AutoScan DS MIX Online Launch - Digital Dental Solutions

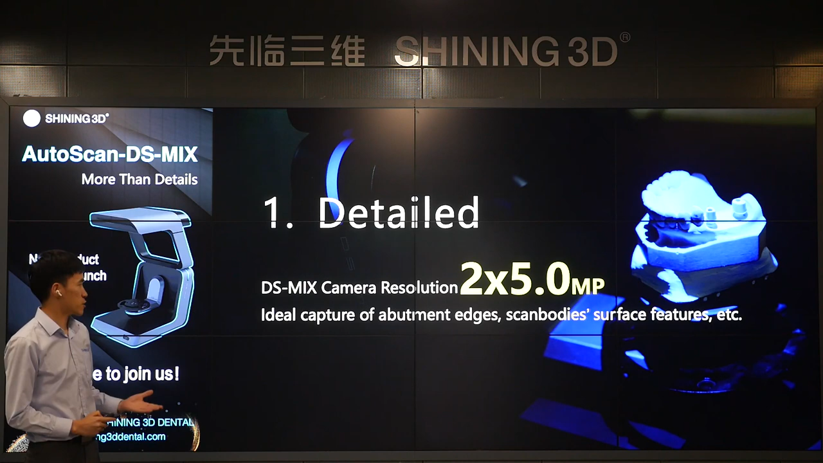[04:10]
It is ideal to scan the implant, the scan body, second keyword is accurate.
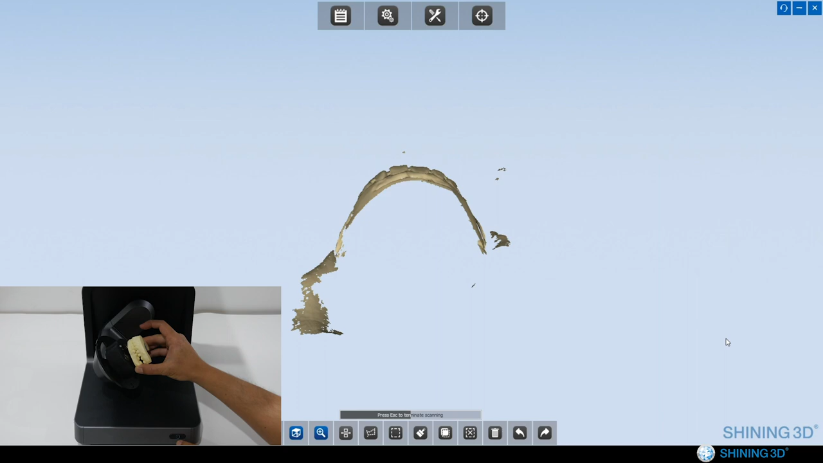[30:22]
So, say we need edit the extra data.
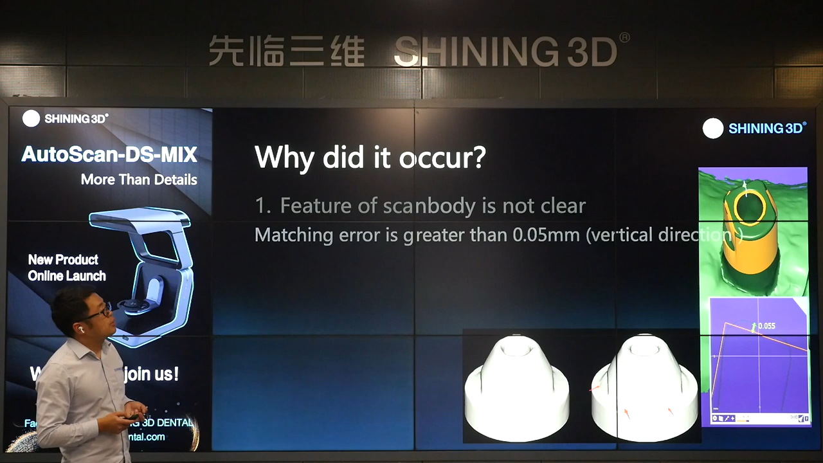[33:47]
The feature of standboard or the feature of abutment is not clear. You can check the right side, the picture.